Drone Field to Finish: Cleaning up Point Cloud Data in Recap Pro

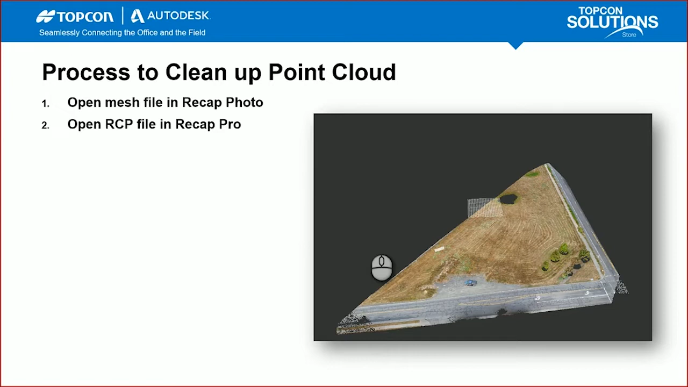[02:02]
Next thing is to open that RCP file up in Recap Pro. So this is part of that output from that cloud processing. And then we'll delete some unnecessary points out of that file in Recap Pro. So we'll just basically remove some of that point cloud data. And then we'll export out that RCS from Recap Pro, which we'll then take into InfraWorks.
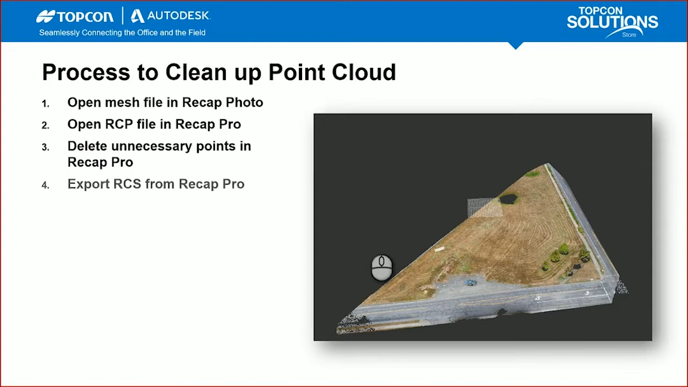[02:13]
So bouncing over to – I'm going to go to the Autodesk Construction Cloud first.
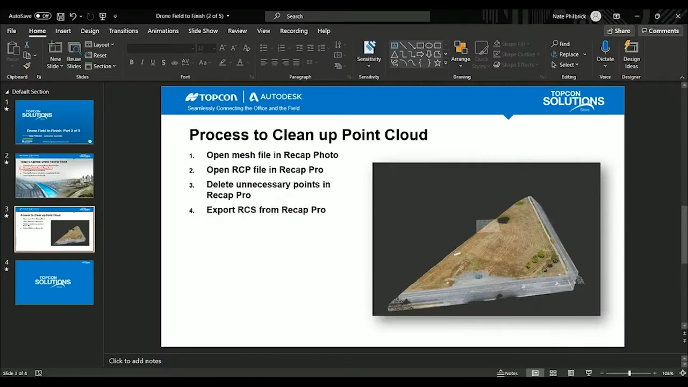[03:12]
Open this up. So this is the MESH file right here.
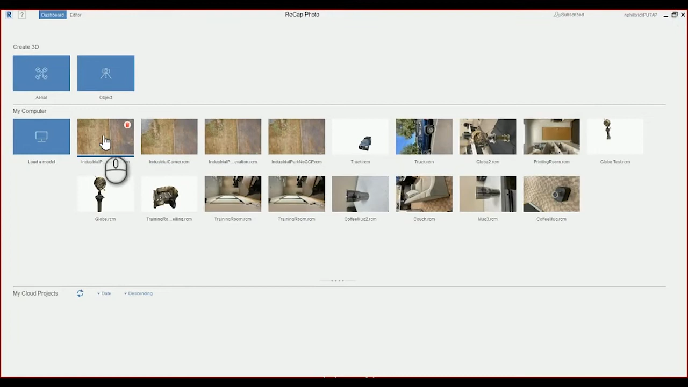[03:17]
And I've already downloaded this on my computer just for time's sake purposes.
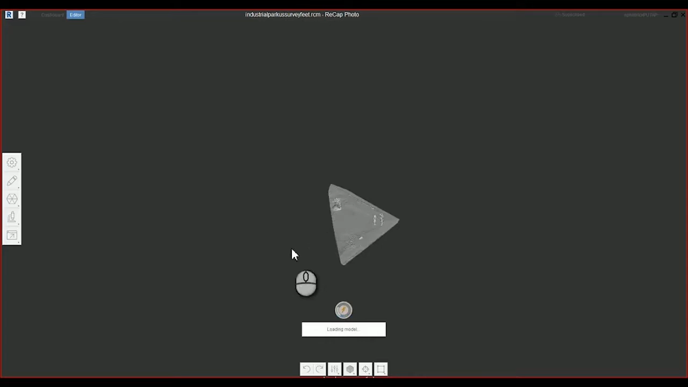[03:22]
And just zooming in here. This is – this is that corner site. I believe this is Monroe. No, this is 27th right here. And this is Monroe right here. So you can see that we have some – the data looks good.
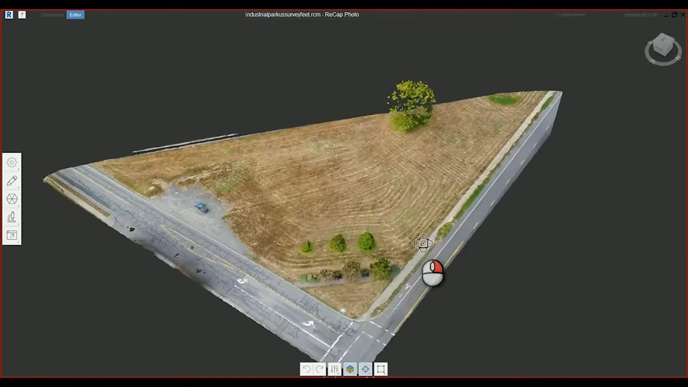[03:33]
You know, we have a pretty flat surface. It's going to be sloping down.
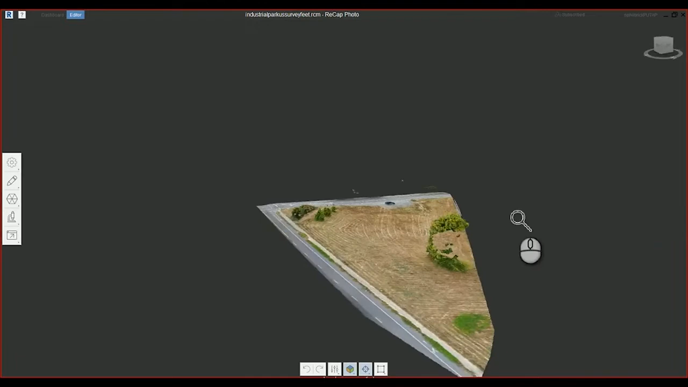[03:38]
One thing I noticed that I didn't notice is there was some contour depressions here. I can see that came across here as well.
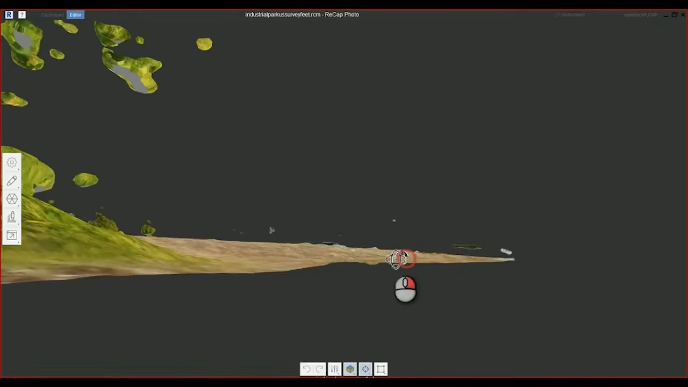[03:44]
You're not going to see any of your XYZ information in relation to the model here. But just as a quick check, I like what I'm seeing here.
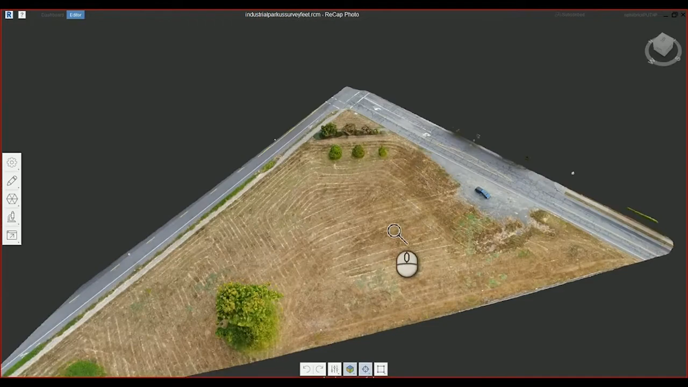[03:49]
I've got some of the tree there. So everything looks – everything looks good from that Recap Mesh file.
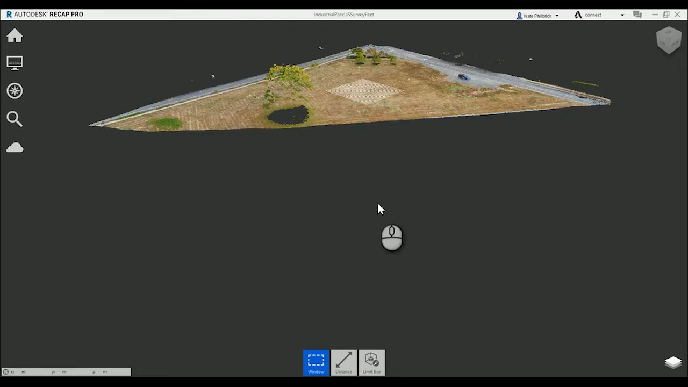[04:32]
that Mesh file we opened up in Recap Photo. This is just all the decimated – this is all the point cloud data. So if you zoom in here, it's just comprised of millions and millions of small points.
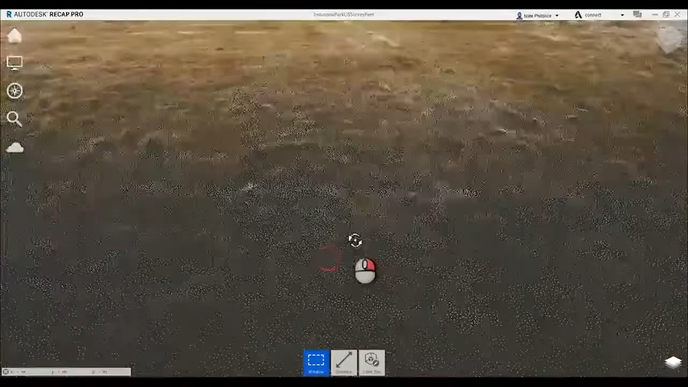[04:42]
Okay. So what I like to do when I open these models up,
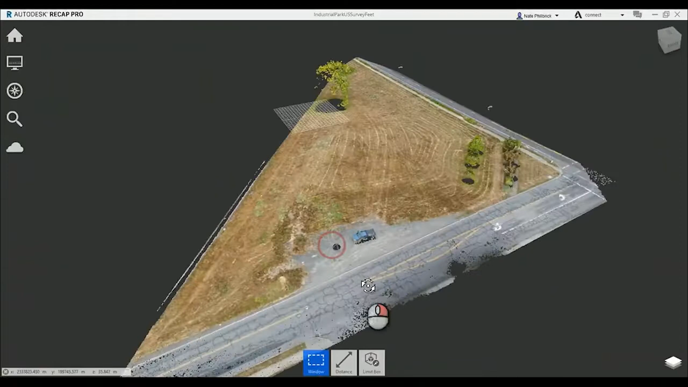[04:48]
I like to verify that the XYZ data is in the right ballpark before I start spending time trying to clean up the model and then bring it in if it works. So what I'm going to do here is you'll notice Recap likes to default to meters. So I'm just going to go to this gear up here.
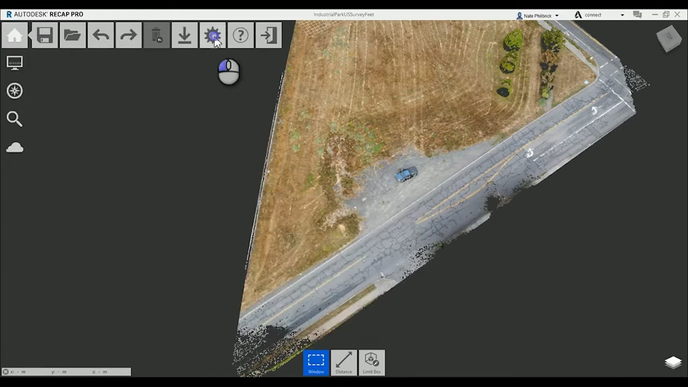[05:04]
I'm just going to change this to feet. And then one thing I always like to verify as well is that that coordinate system came across. So OR83NF, okay, so that's according to the system I started with.
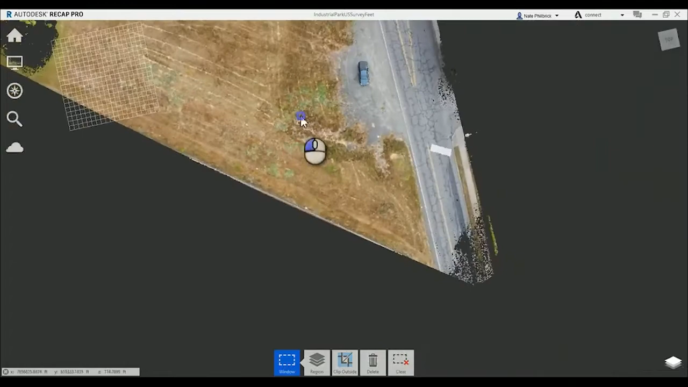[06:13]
There's another target over here. And then there's another one down here as well.
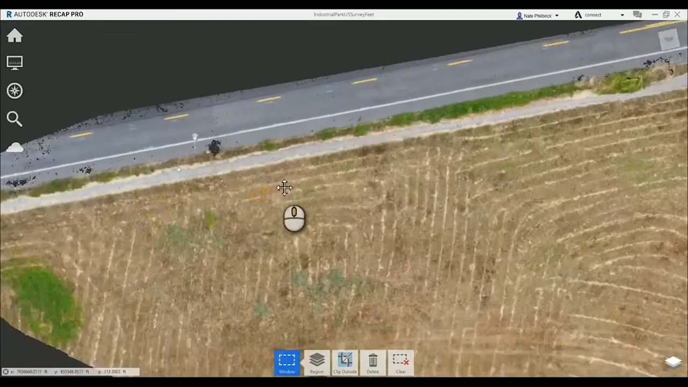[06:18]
So now what I like to do is I like to remove some extraneous data from this model.
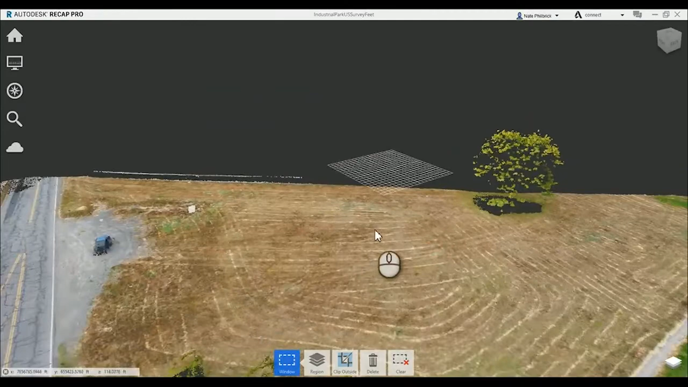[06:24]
So you'll notice on this side we have some light posts. We have, like, fragments of trees over here.
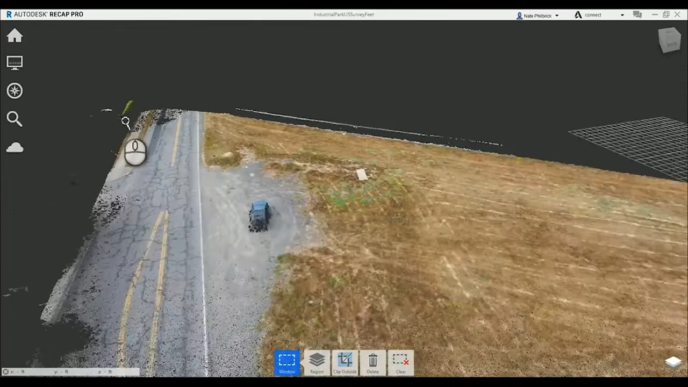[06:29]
We have some – data is a little sparse in this section of the road, but I'm not necessarily using it, but I'm just going to leave it in there when I generate the surface.
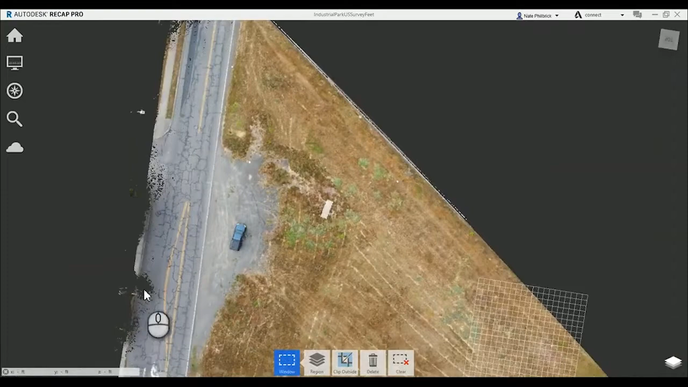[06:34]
And you'll notice here this runs along the side here.
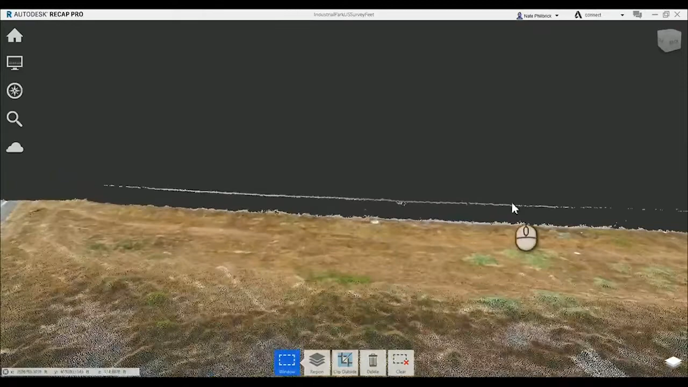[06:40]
This is a fence. So it grabs the top of that fence.
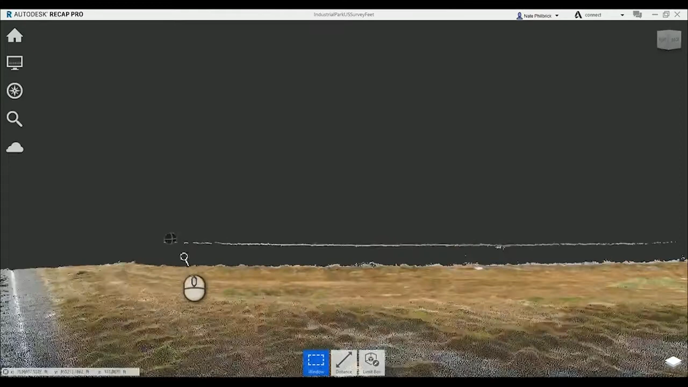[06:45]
So what I like to do is I like to get everything out that I'm not going to use or I don't want to classify in simple 3D.
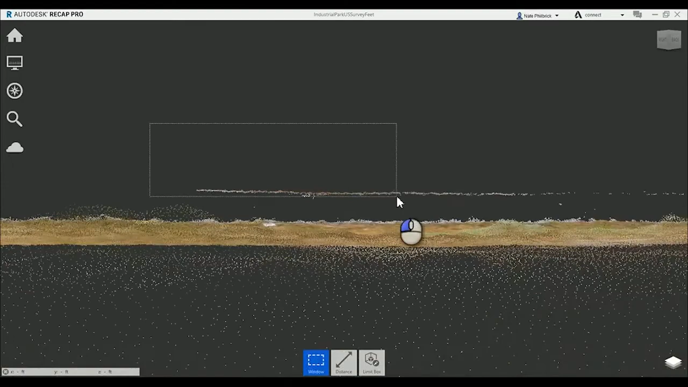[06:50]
So process, you just go through and you just delete all those extra points.
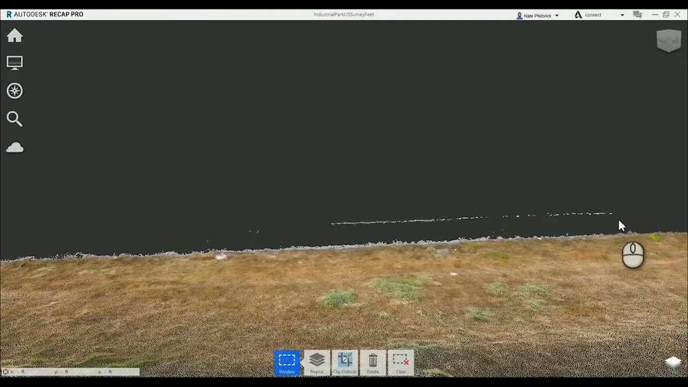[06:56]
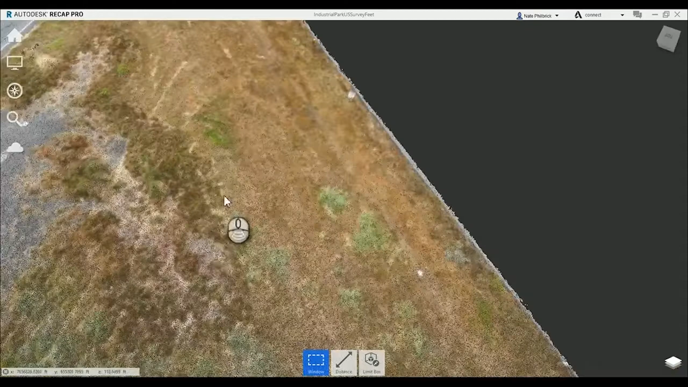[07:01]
And you don't need to go crazy and get everything out, but it's just helpful to get out that data you're not going to be using.
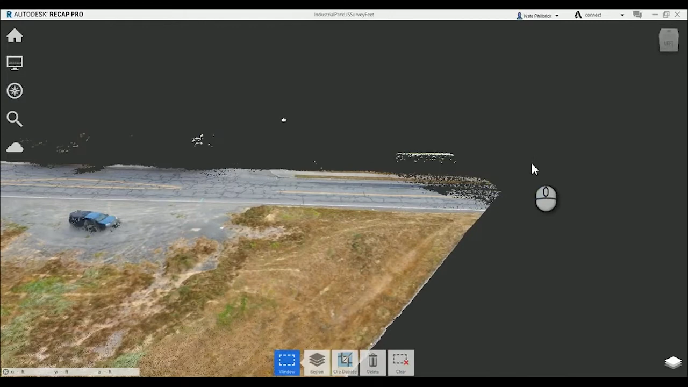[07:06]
So we'll remove that. We can see we have some data over here.
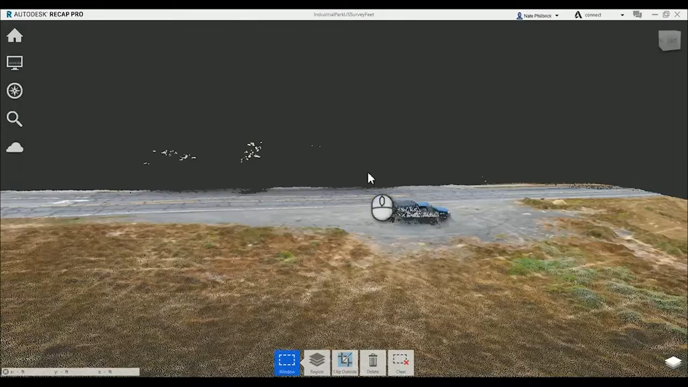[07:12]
This is my truck right here that was during the model, so I was actually standing right here during processing. And then if we bounce over here, you can see we have a couple light posts up here. We're just going to go ahead and delete those out. Delete those out.
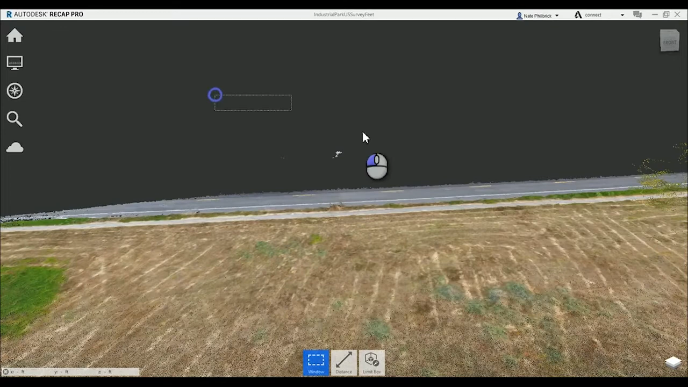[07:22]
And then I'm going to leave that tree in here. We'll classify that in Infoworks when we bring that in.
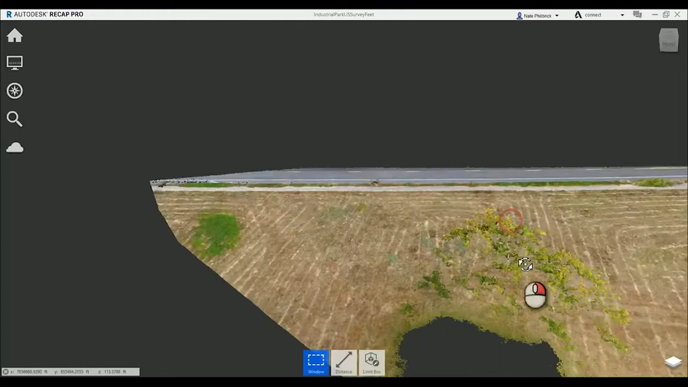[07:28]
And let's see. We have a couple trees right here.
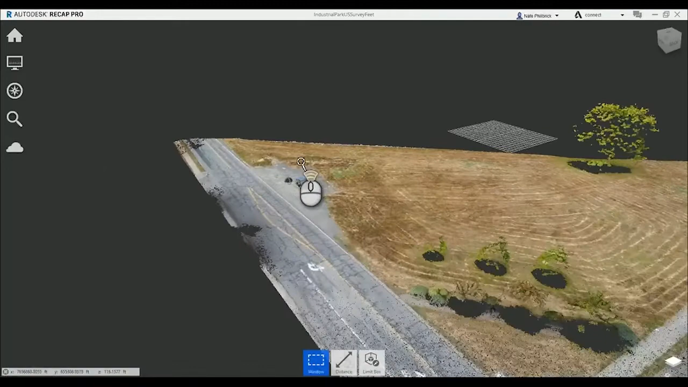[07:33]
This truck doesn't come across great, but we'll just leave it in there, and you'll see it actually creates, like, a contoured hill around it.
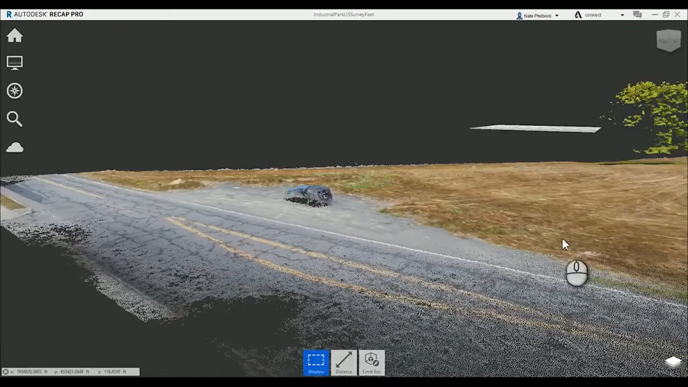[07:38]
And then you can see we're looking pretty good here. We have that surface data, all that point cloud data in here.